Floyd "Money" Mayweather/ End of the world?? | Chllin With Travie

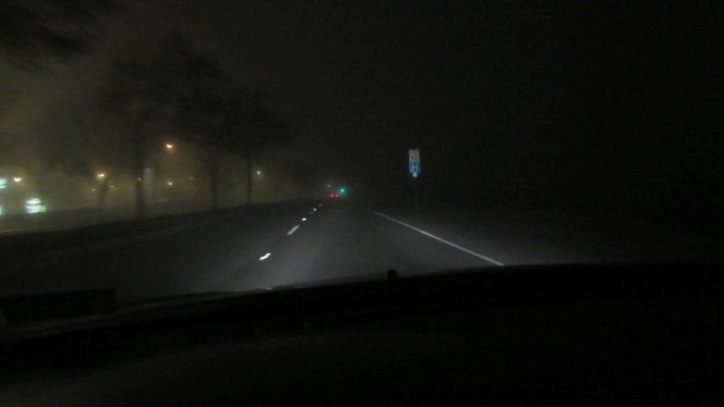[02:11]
It's black out here. Like, it's been foggy like this forever. And my dick is out right now. Bro, like, honestly, all I can see is this guy's taillights, the lights over there. But if you look over here, that's really what I could see. That's what I see if there's no car in front of me.